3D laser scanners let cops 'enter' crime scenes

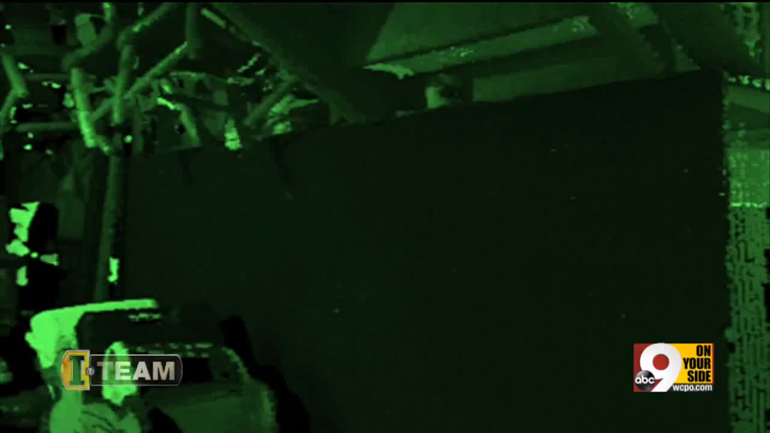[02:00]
THE BODY WAS FOUND HERE ON THE TOP STEPS LEADING DOWN TO THE BASEMENT.